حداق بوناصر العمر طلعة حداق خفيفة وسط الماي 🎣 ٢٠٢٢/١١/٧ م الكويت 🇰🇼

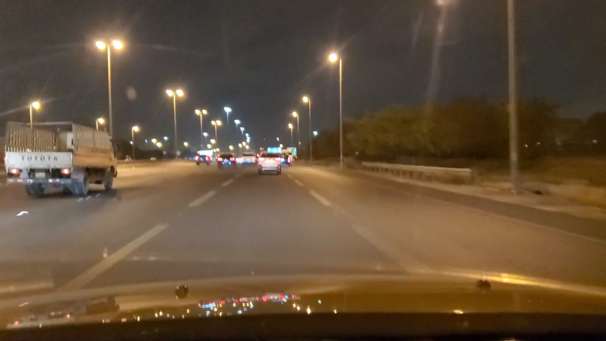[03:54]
طبعا أنا بتجه طريق الغزالي. مشكلة الغزالي طريق الدائري الخامس يصير صعب انك يعني تلف من الزحمة اللي عند الفنيوز،
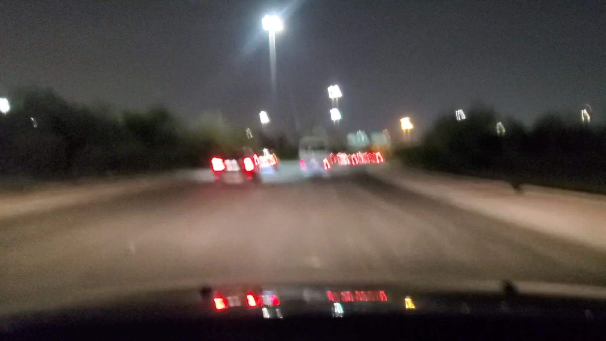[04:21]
الفنيوز عليه زحمة فتطول على ما تاخذ اللبة اللي تدخل فيها على جسر الغزالي، فأفضل طريقة اللي من المناطق الجنوبية ناخذ السادس من بعد
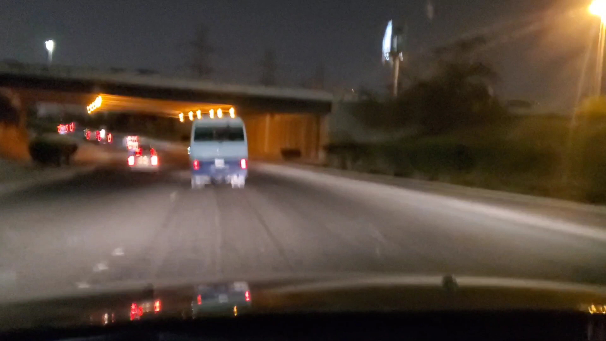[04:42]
منطقة الفروانية، ياخذ طريق المطار، مو المطار اللي بعد الفروانية، ويمسك يصير اتجاهه اتجاه مباشر يتصل بالغزالي يبعد عن الزحمة، وهذا اللي أنا الحين بسويه، أنا الحين خذيت الطريق السادس وإن شاء الله أدش عليه من
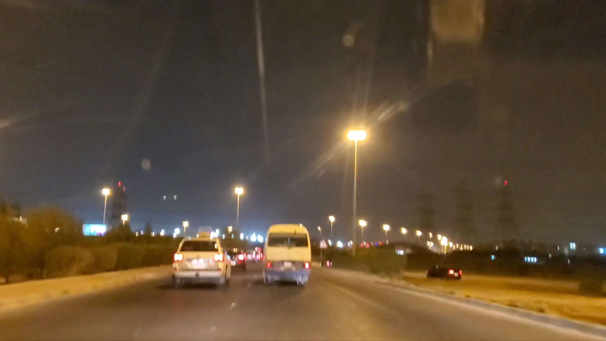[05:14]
الطريق اللي يتصل على طول في الغزالية إن شاء الله.
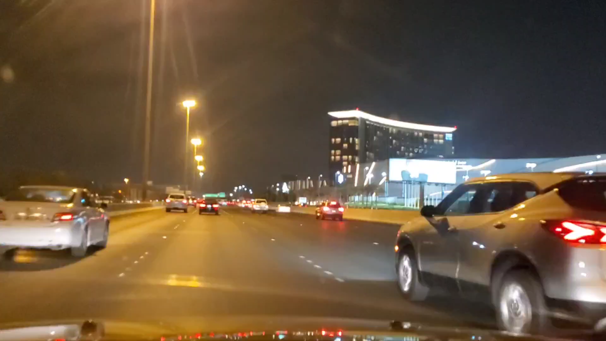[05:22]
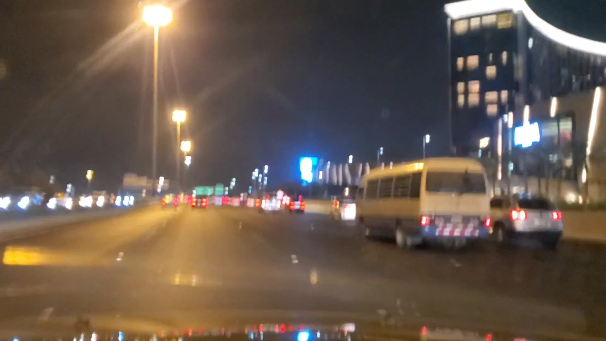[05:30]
إن شاء الله نبي نلف على طريق المهدي جسر الغزالي.
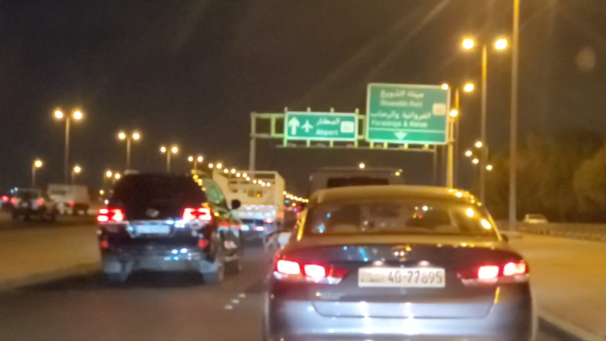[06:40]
هذه أفضل طريقة. مجرد ما تدخل هذا الشارع على طول تشبك مع الجسر الغزالي، توصل منطقتك اللي تبيها، داحة، صبية، لكن والله زحمة شوي، لكن يبقى أفضل من هناك.
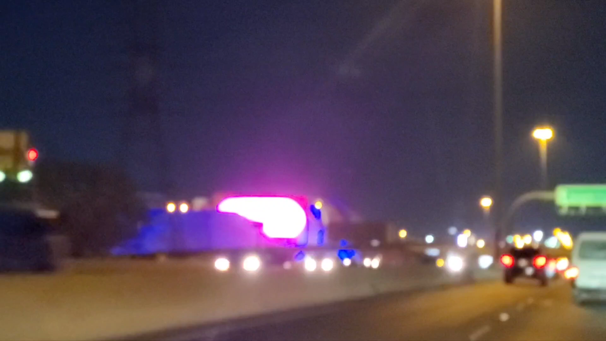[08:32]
زحمة عند الدخول، اللي بيدخل من الخامس من تصير ساعات الزحمة. الحين هذا خط على طول مستمر ما يوقف إلى أوصل الدوحة إن شاء الله.
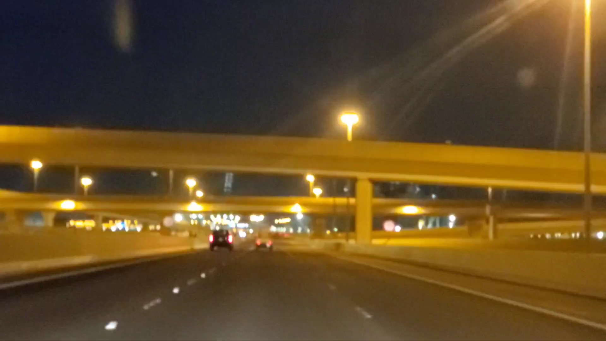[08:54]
بسم الله الرحمن الرحيم. تقريبا وصلنا للمينا، هذا المينا قدامنا. طبعا نستمر حتى وصلت الدوحة، وصلت الدوحة نلف على الدوحة.
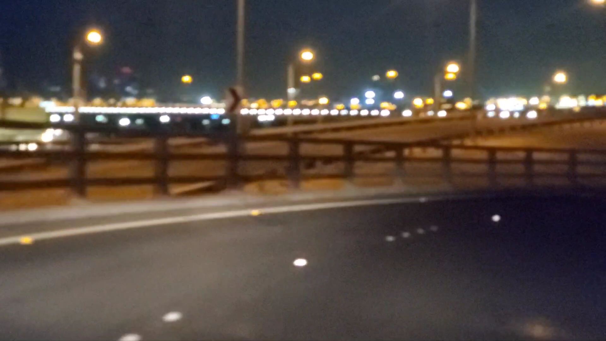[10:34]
هني كم مرة ضيع يعني اللي ما ينتبه يطوف اللفة، لأن هني شبكة من الجسور ضيعك.